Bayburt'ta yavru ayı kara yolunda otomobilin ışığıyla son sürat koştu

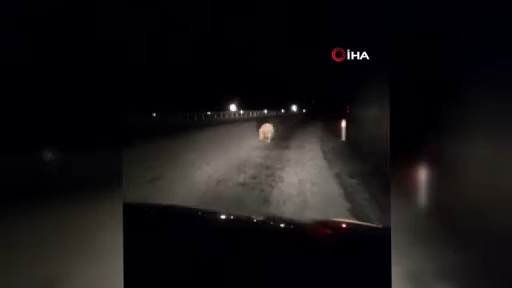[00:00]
bir gör ha. Karanlıkta mı görüyor? O ışık bırakmıyor diye. Biraz çekin ki videosunu, ondan sonra bırak. Dur, çekeyim, bırak bunu çekeyim. Dur. Arkadaş, peşine gidi ya. Nasıl tatlı ya. Peşine git. Ayaktan dişti hayvan ha. Ona bir şey olmaz, yok ona bir şey olmaz ya. Ula bu yavrudur herhalde daha ya. Yavrudur ha, tabii yavru olmaz. Bu evini kaybedecek ya. Yoruldu. Pişi. Ula dur geçme, adaş geçme, dur geçme ya. Ha.